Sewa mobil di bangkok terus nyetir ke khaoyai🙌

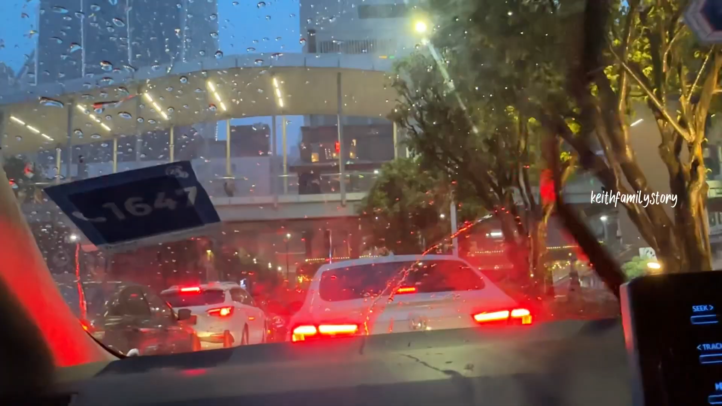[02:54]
bisa bayar cash lalu ternyata di luar hujan deras banget dan ini kita lagi menuju Kauyai kita makan dulu di